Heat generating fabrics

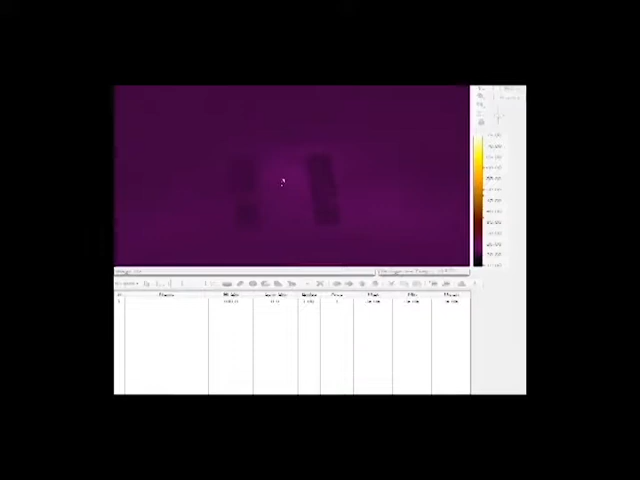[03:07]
With an applied voltage of 5 volts, the triple coated sample raised the temperature from room temperature to 27.5 degrees Celsius.
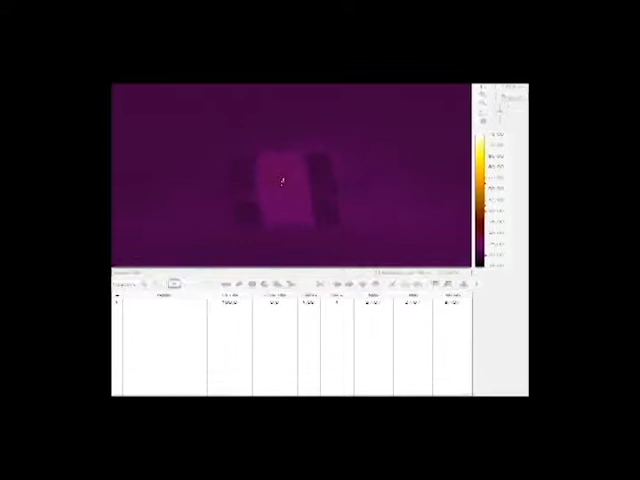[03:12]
With 10 volts, 39 degrees Celsius. And with 22.5 volts, 91 degrees Celsius.
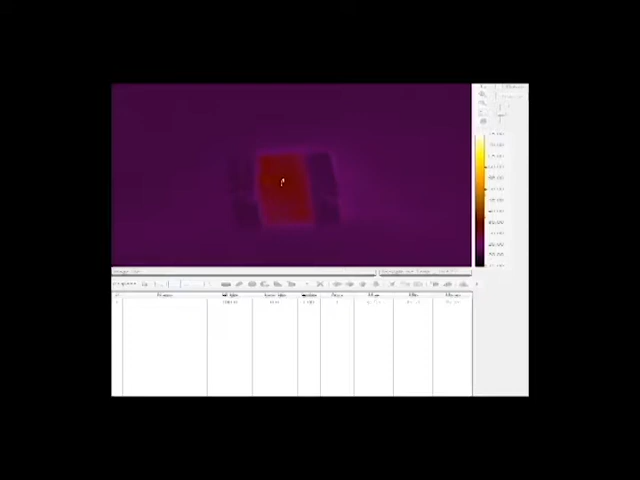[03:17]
This proved to be the best heat generator.
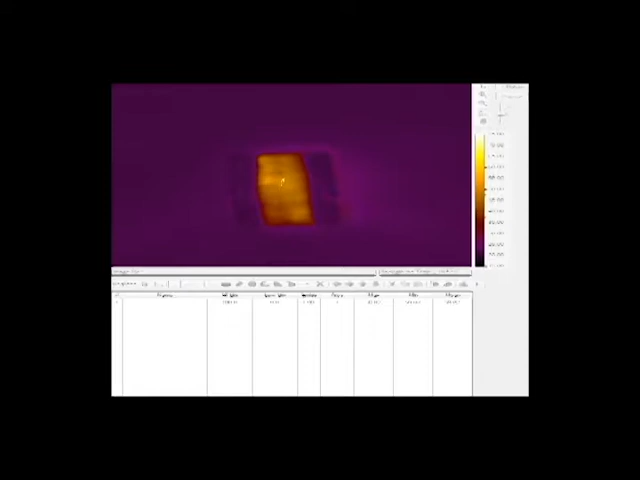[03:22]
The temperature differences decreased slightly with washing in H2O. This shows that the product is still feasible after washing, which is important in mitigating excess chemical residue.